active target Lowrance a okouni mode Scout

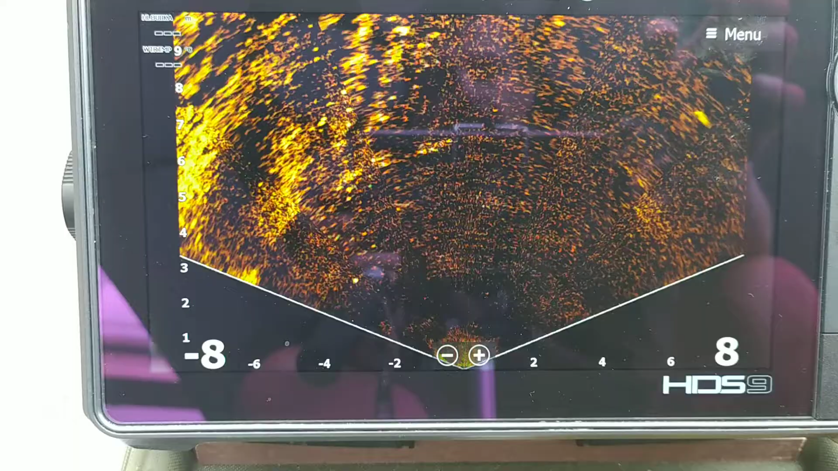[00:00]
Tak, další oblíbený pohled, to je pohled Scout.
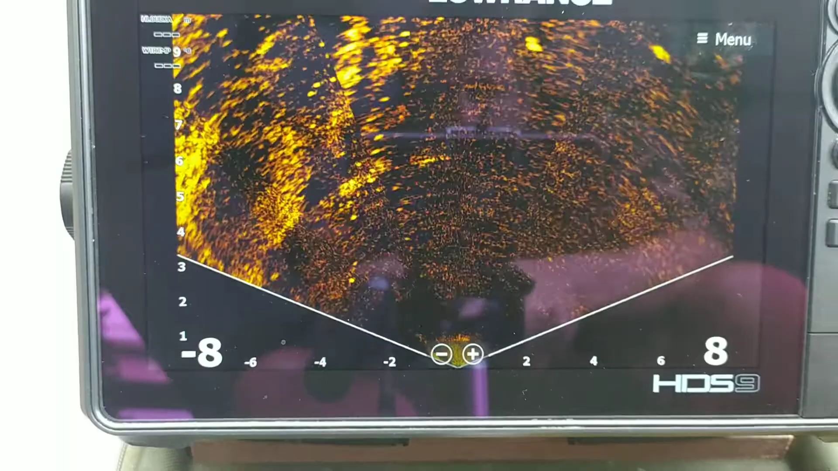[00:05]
Rengen je to vlastně směrem do předu, pod vodní hladinou,
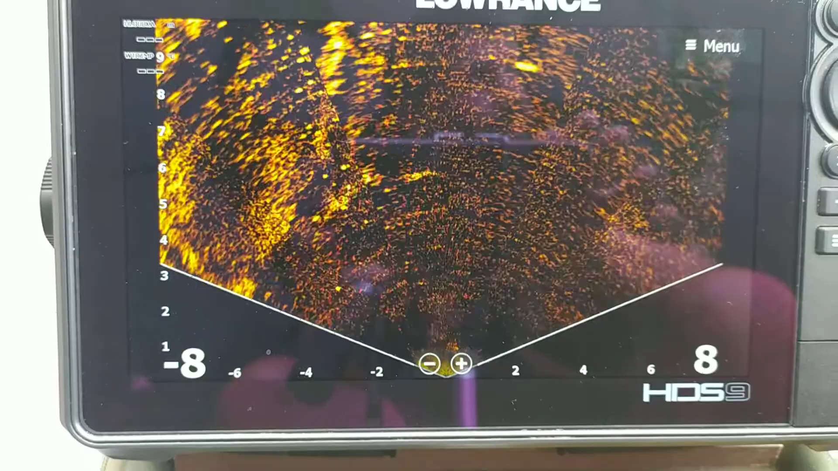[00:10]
je to velký širokej prsek, jako takový vějíř. Tady je ryba, tady jsou malinký rybičky a dokážete vlastně nahodit do určitý vzdálenosti
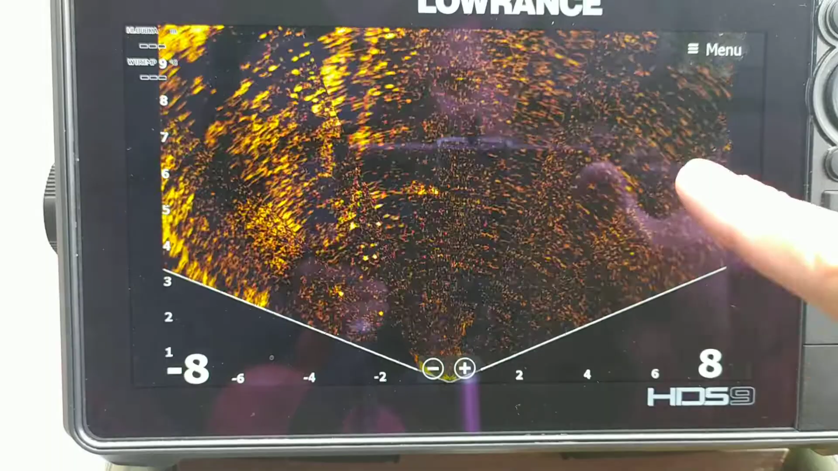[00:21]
a táhnout to ve směru, kdy vlastně připlouvá tady, a když tadyhle vidím, že připlouvá, každou to hodně někam sem a takhle to k ní stahovat, jo? Taky super. Věc, co umí tato svům do Active Target.
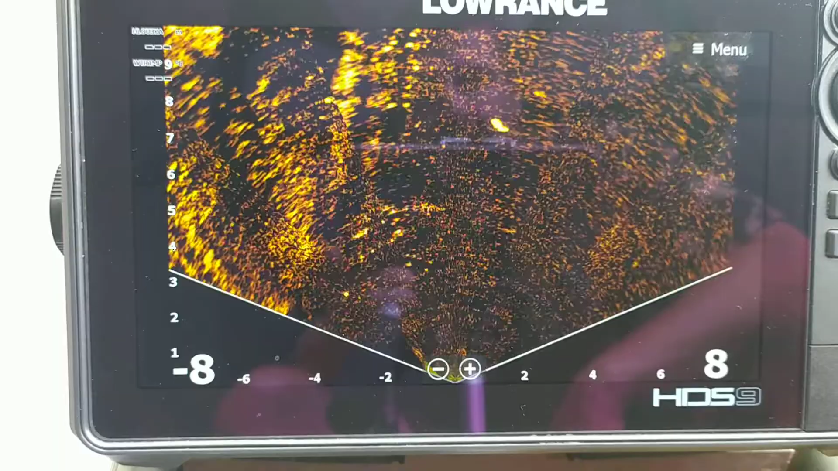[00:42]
Jo, dokážu to hodit v jejím směru prostě. To možná bude vidět úplně do těch rybiček, když si tam jde zobnout. Tady už pechá je.